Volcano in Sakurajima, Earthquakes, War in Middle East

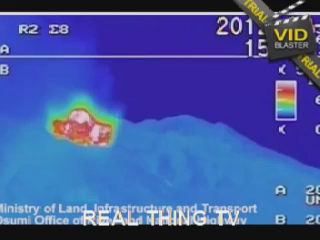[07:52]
And here's the satellite shot down here. See that explosion that's happening down there?
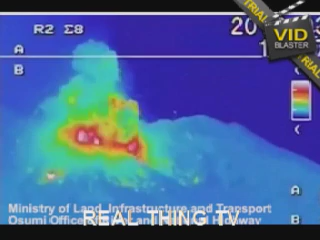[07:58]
This is in Japan.
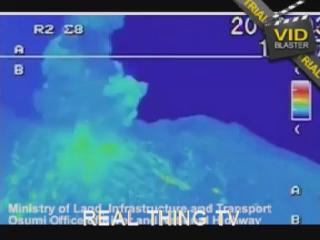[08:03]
Wow. So now looking here in Japan, see this is where I believe it's happening right here or so.